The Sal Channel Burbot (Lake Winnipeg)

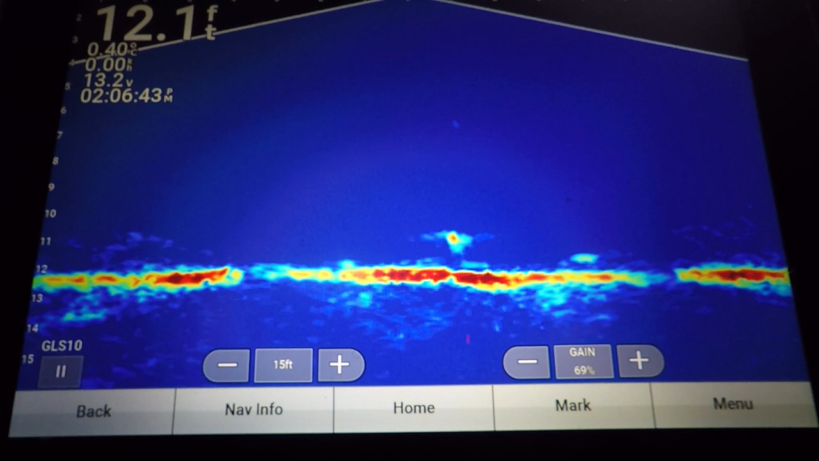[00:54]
On screen: depth 12.1 ft
we have the little GoPro 4 filming the live scope and then we have the old unreliable GoPro 9 on my head.
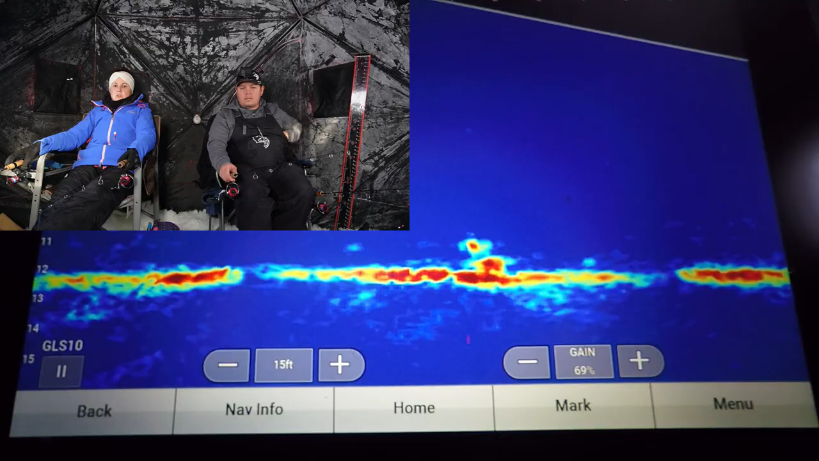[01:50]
There we go. That's a good one right at the bottom.
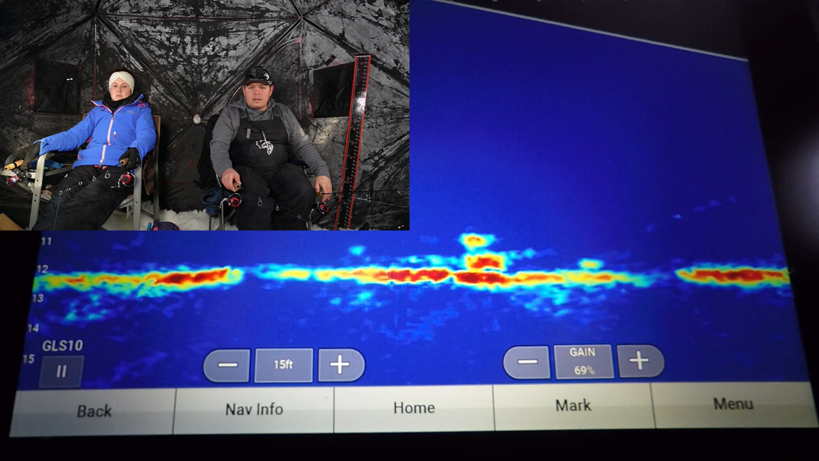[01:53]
Big thing, especially when those big ones come off the bottom, a lot of times they're very dormant.
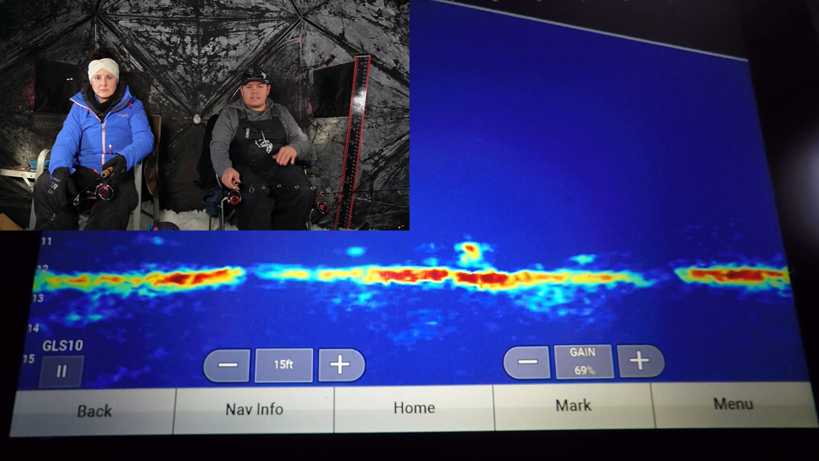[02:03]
They stay pretty tight lipped.
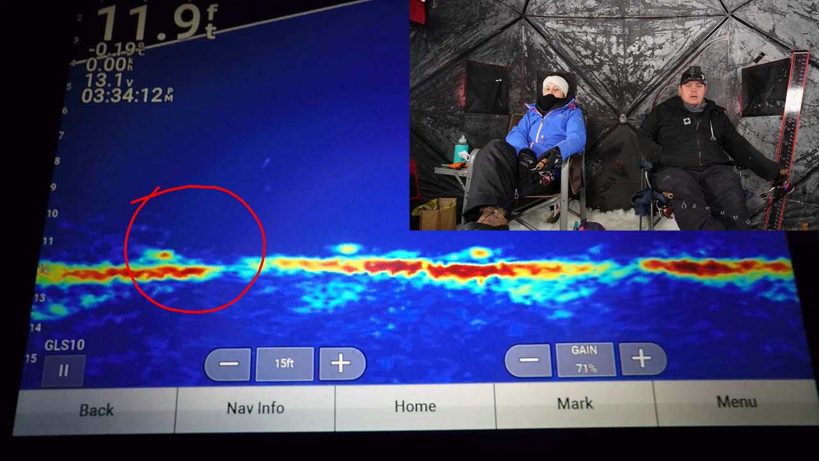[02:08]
On screen: depth 11.9 ft, water -0.19°C
Of course, I put it down and then there's a fish just when I get my hand warmer.
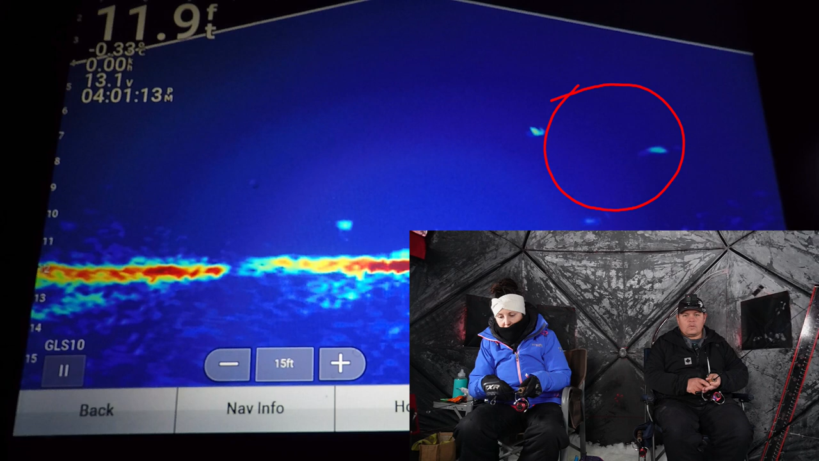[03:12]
On screen: depth 11.9 ft
Oh, yeah, there he is, a pretty far one.
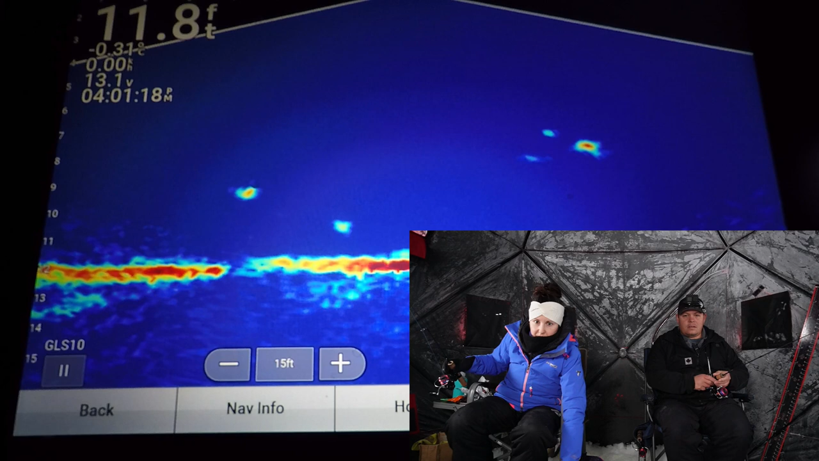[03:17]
On screen: depth 11.8 ft
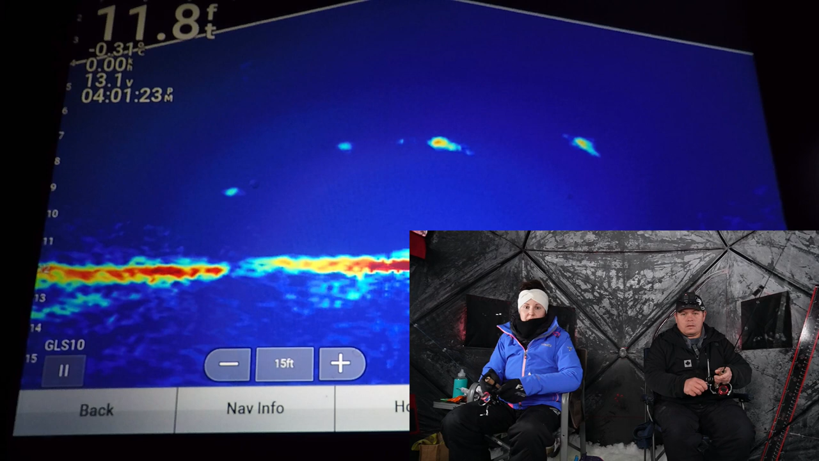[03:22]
On screen: depth 11.8 ft
Oh, don't turn around, oh, here you go.
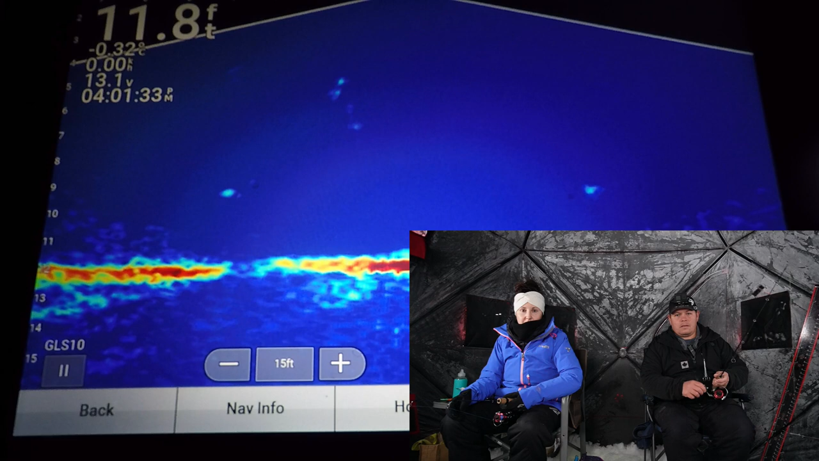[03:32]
On screen: depth 11.8 ft
There we go. That's a good one. I don't know what it is. It's a wallet?